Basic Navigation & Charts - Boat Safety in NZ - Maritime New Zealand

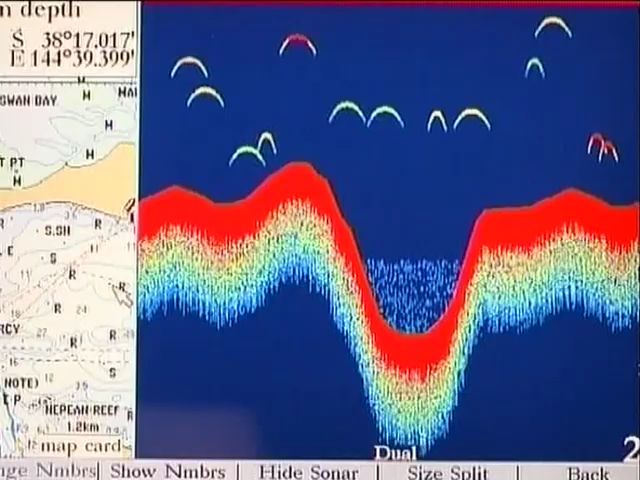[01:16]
They're inexpensive and many have warning signals to advise when the water's becoming shallow.